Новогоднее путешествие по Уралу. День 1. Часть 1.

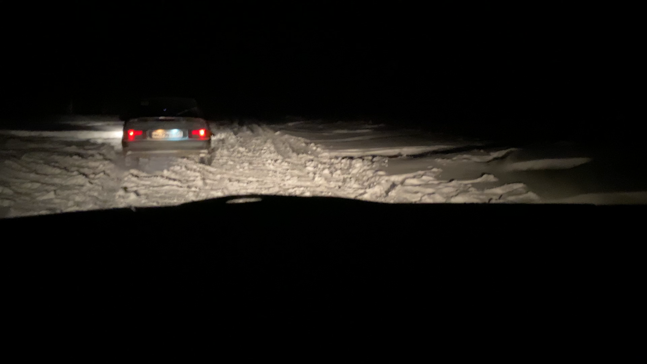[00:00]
он мужчина который впереди меня ехал он что-то боится дальше ехать и езжай дальше а я за тобой если что развернусь
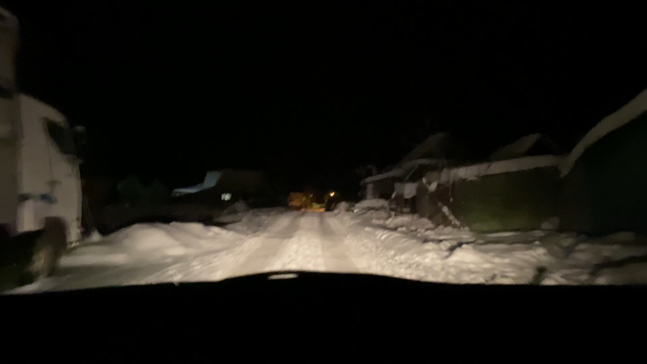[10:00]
Нормально все с головой. Там вообще какие-то сугробы были. Кстати, у меня GPS-завес. Я еду, а стрелочка не будет, а не двигается. Та-дам! Поверните налево. Ну ладно, перебру. Смотри, какие елочки красивые.
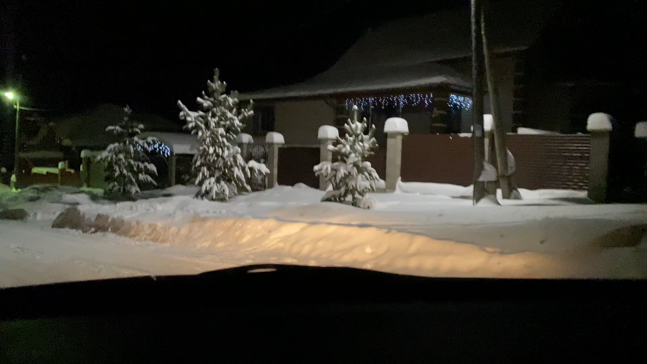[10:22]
Прям как с открытки какой-то. Пушистые. Пушистые. Пушистые. Через 200 метров поверните направо. Пушистые. А что там дальше по елочке говорят?
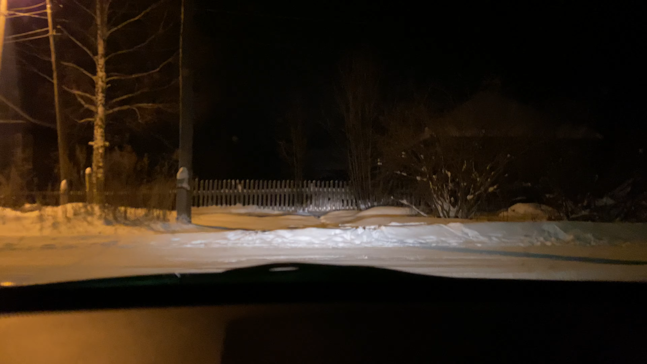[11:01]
Что за непорядок? Дима Федя. Народ гуляет. Или домой идет. Так, прямо. Два километра прямо. Ладно, поехали. Два километра прямо. Блин, классно как. Вспоминая свои приключения пятилетней давности, когда в Inverse играл.
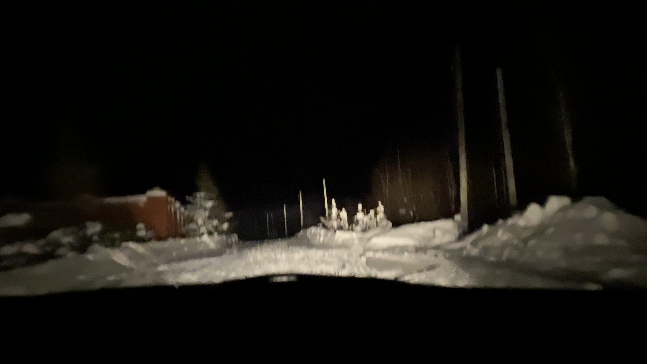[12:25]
Где хоть... В любом месте, где был человек с телефоном, с мобильным, он мог поставить портал. Так, мне кажется, дорога идет вниз.